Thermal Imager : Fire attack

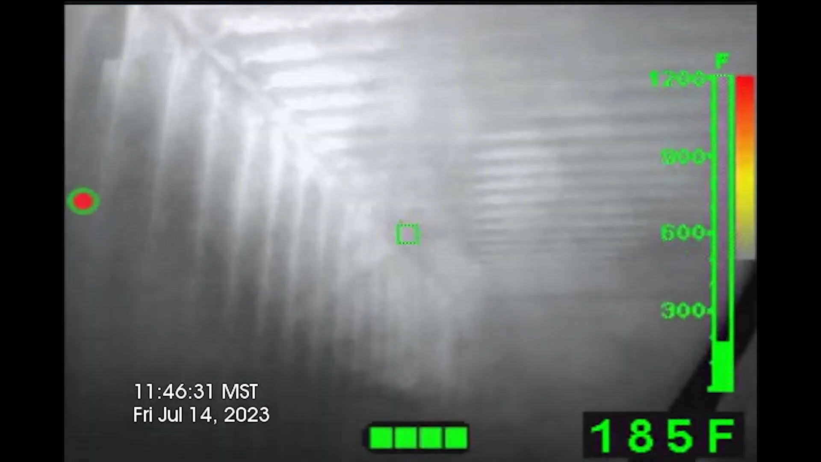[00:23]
On screen: spot 185°F
The TI can assist firefighters in achieving this goal when used correctly.
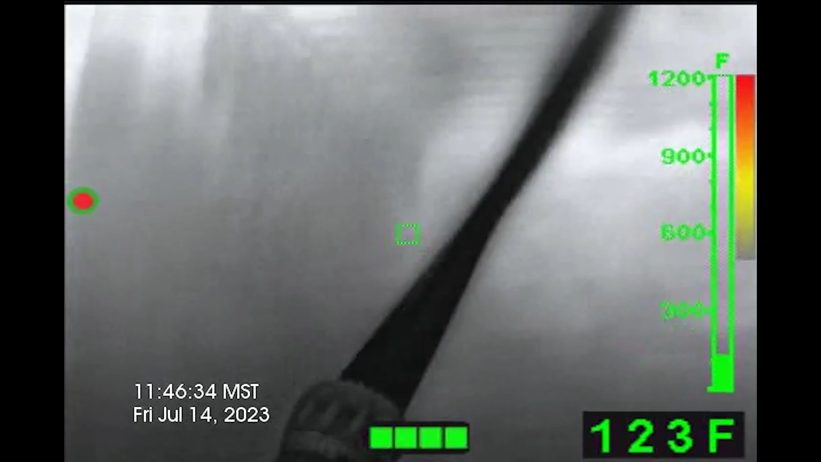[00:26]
On screen: spot 123°F, scale top 1200°F
To facilitate the use of the TI during fire attack operations, the go-no-go decision-making model can be applied.
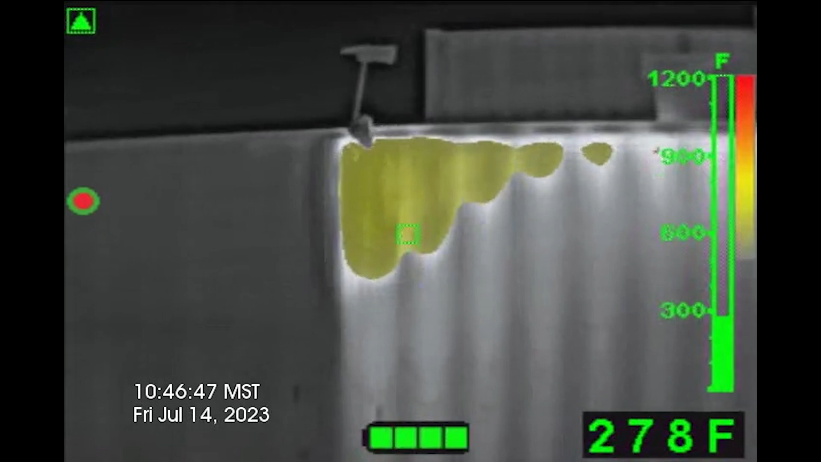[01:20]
On screen: spot 278°F, scale top 1200°F
This can be crucial because firefighters may not perceive the heat due to the protective nature of their firefighting gear.
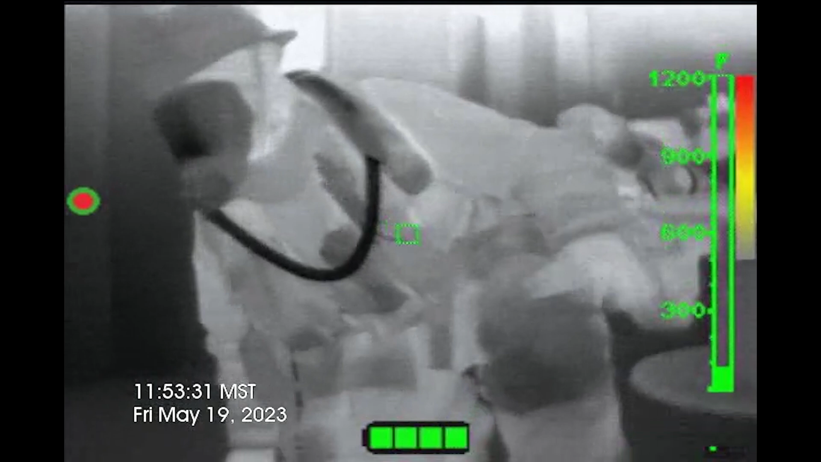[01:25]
However, victims lack this protection, making it essential for firefighters to promptly identify and cool the heat to enhance safety before conditions deteriorate.
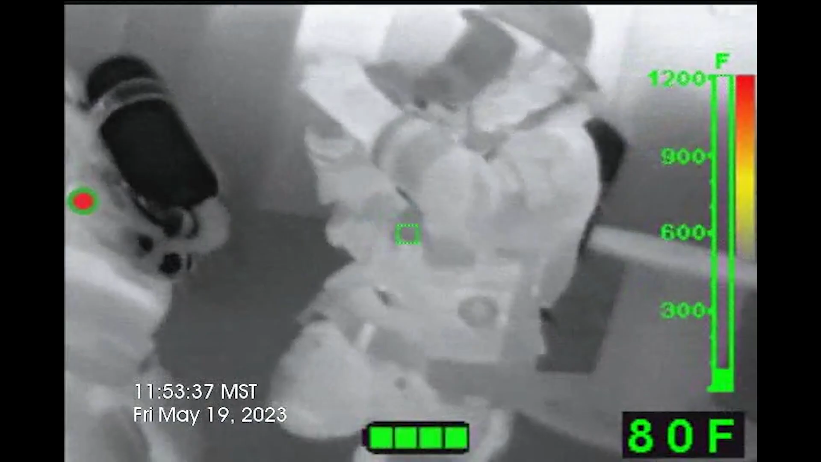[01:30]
On screen: spot 80°F, scale top 1200°F
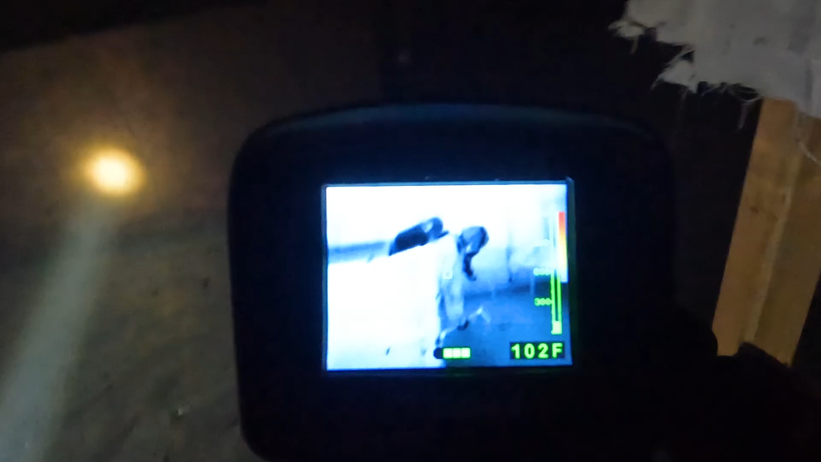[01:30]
On screen: spot 102°F
The second component involves determining whether the neutral plane or thermal layer occupies more than 50% of the space.
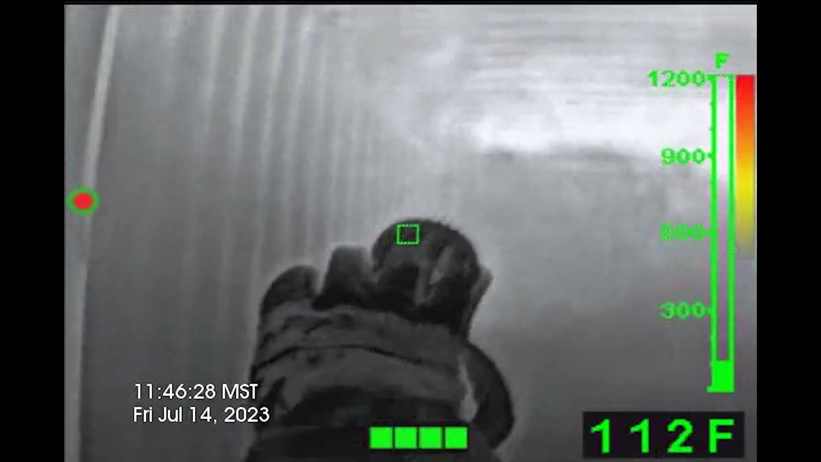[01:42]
On screen: spot 112°F
Keep in mind that the neutral plane can be observed visually
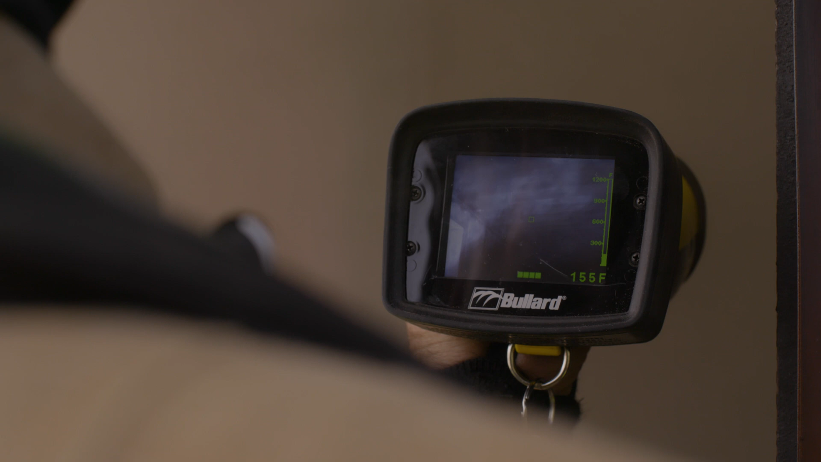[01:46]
On screen: spot 155°F
while the thermal layer is identified using the TI in limited or zero visibility conditions.
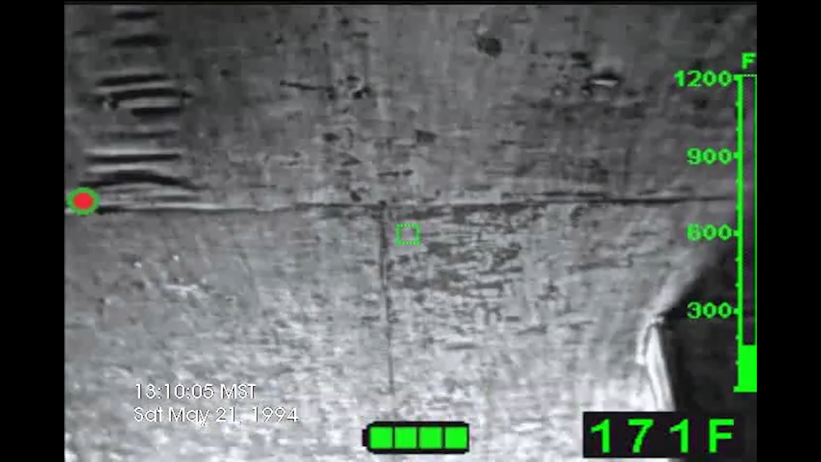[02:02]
On screen: spot 171°F
Failure to address the deteriorating conditions will cause the neutral plane and or thermal layer to descend further as the room temperature rises,
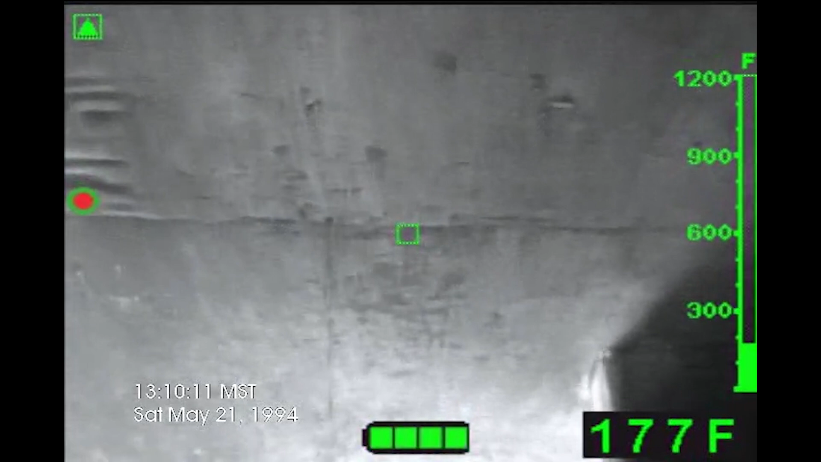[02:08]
On screen: spot 177°F
adversely affecting both victims and firefighters.
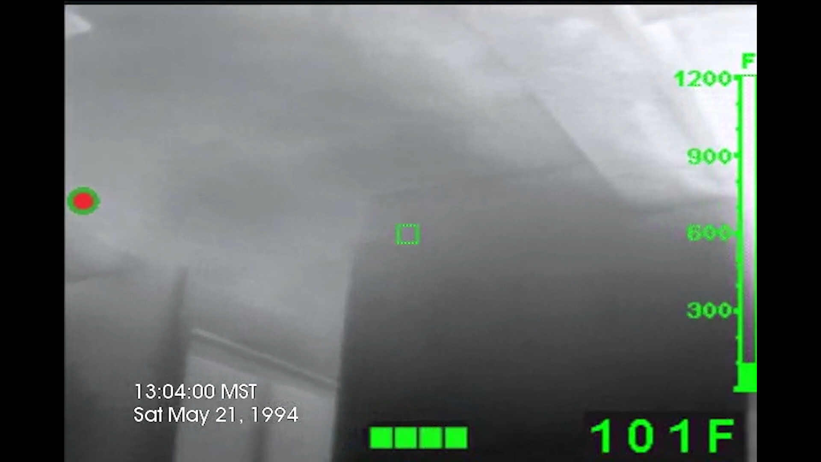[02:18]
On screen: spot 101°F
High-velocity smoke is observable with the naked eye while the convection currents can be detected using the TI.
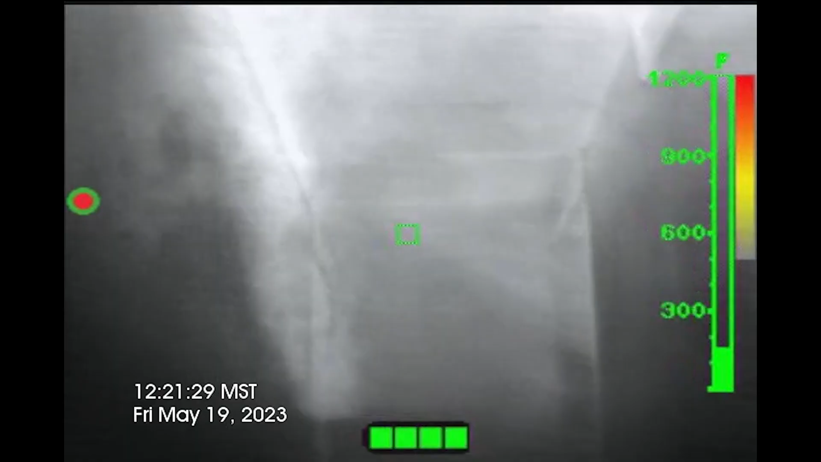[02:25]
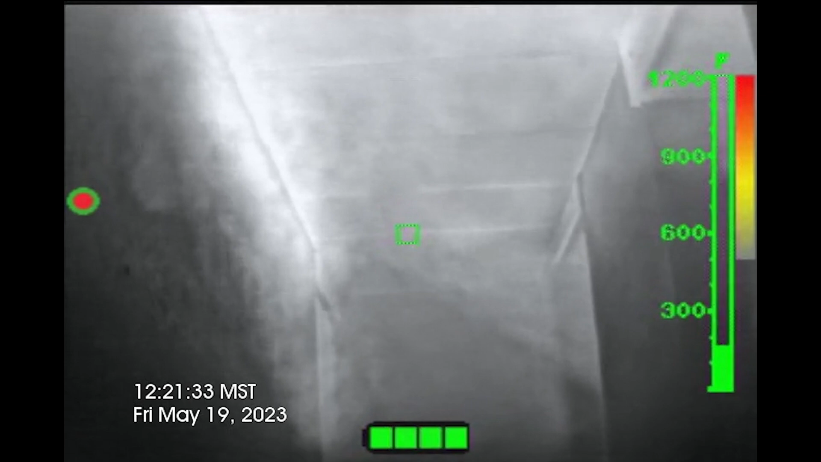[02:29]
Both rapid smoke movement and fast-moving convection currents indicate escalating fire behavior and should be addressed to improve fire conditions.
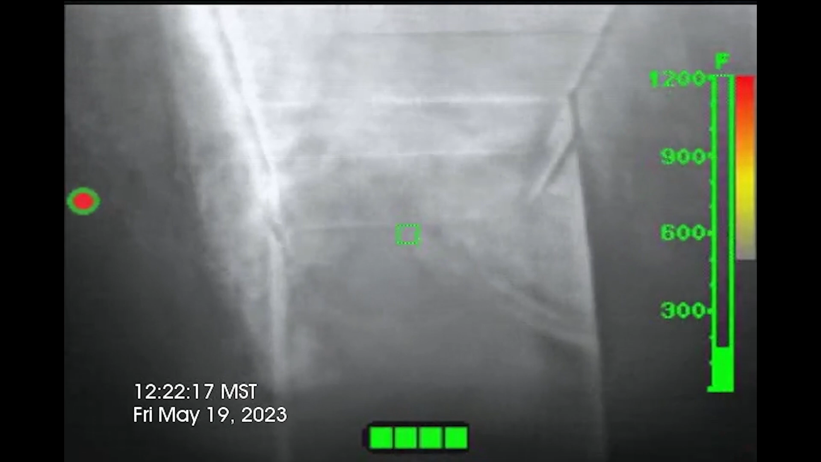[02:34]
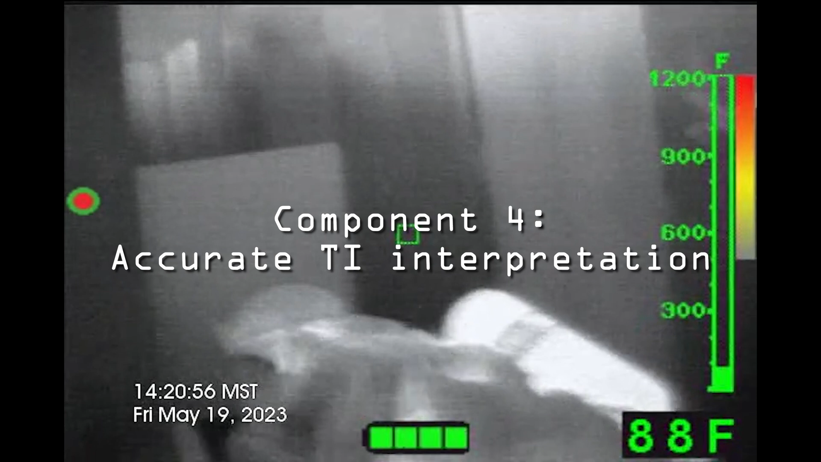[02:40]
On screen: spot 88°F, scale top 1200°F
The fourth and final component of the model depends on the crew's skill in accurately interpreting
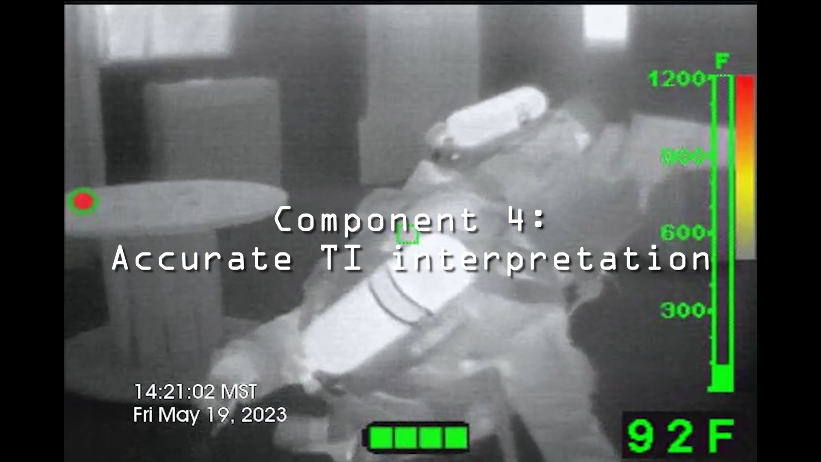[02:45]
On screen: spot 92°F, scale top 1200°F
the diagnostic data provided by the TI and applying it effectively.